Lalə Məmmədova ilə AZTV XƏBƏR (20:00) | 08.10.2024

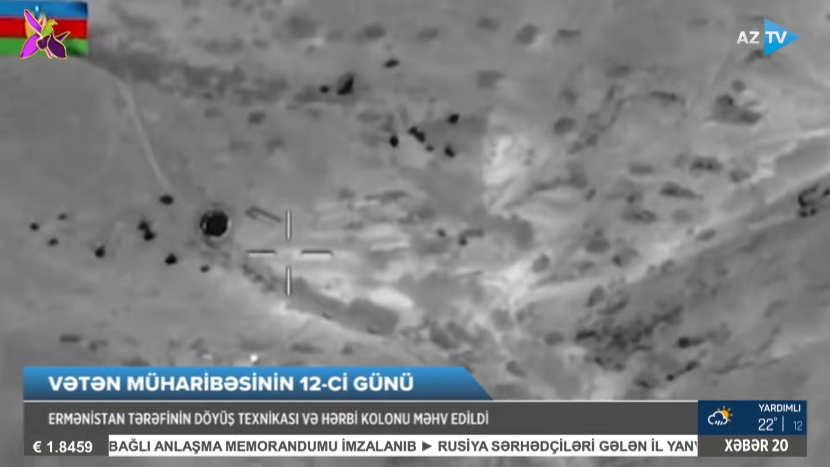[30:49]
infrastruktur və silah-sursat anbarlarına artilleriya zərbələri endirdi. Döyüş texnikası və hərbi kolonu məhv edildi.